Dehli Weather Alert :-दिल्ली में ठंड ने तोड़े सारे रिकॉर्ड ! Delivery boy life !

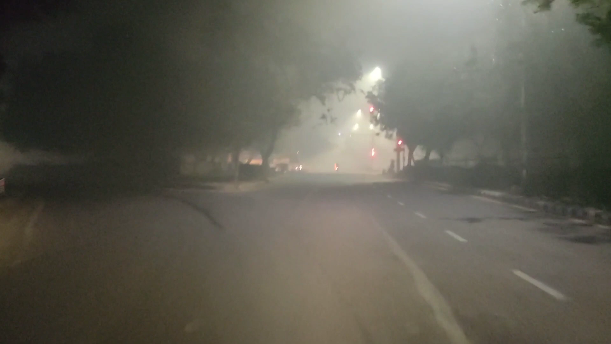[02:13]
और आप देख रहे हो कितनी फॉग पड़ रही है यार, बहुत ज्यादा। देखो भाई, अपने सभी राइडर के लिए ना दिल से सलूट है यार, जो भी रात में काम कर रहे हैं ना। ये देखो यार, एकदम से ना मुंह पे आती है, कुछ दिख रहा है, कुछ भी दिख रहा ना भाई।